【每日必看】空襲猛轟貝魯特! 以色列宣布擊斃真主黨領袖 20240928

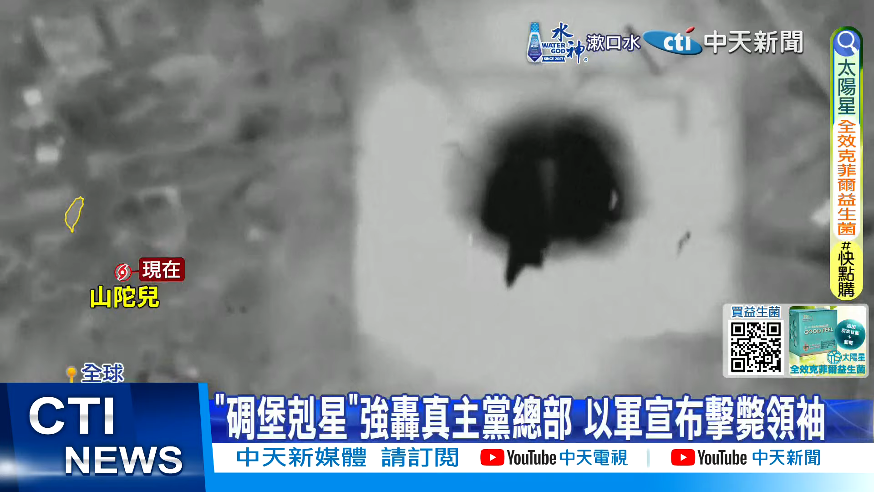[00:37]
伊朗外长指控以军使用美国威力强大的碉堡克星，每颗几乎达到2吨重，可穿透数十英尺厚的混凝土和土层，
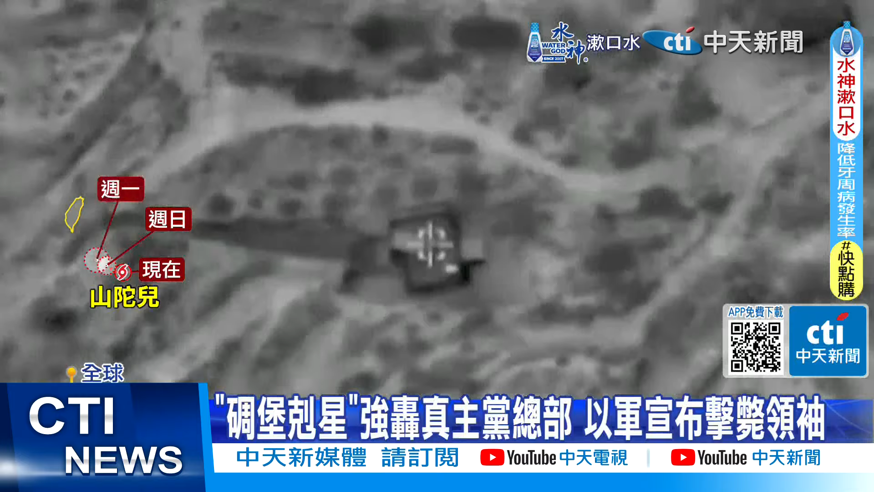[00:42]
建筑里的人只有极小的机会幸存。
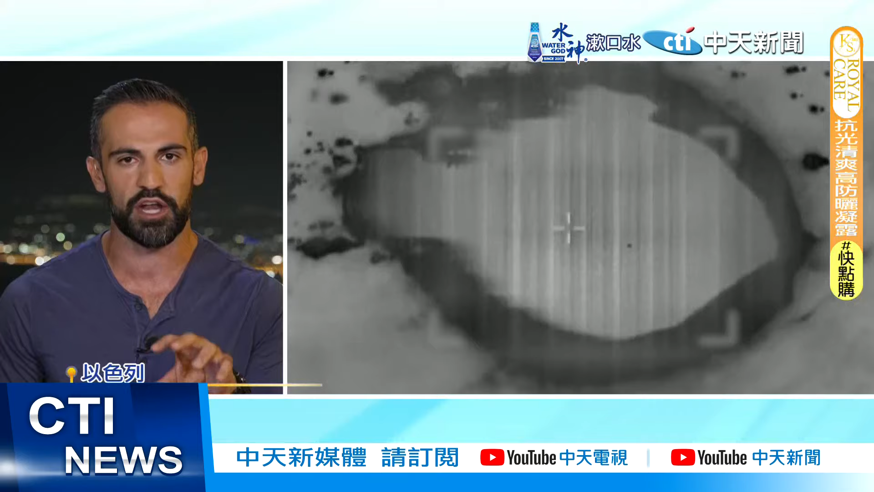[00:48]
The fact that they were targeting an underground headquarters that points us to the use of very large munitions. 战火扩大，美国正重新评估中东战力部署。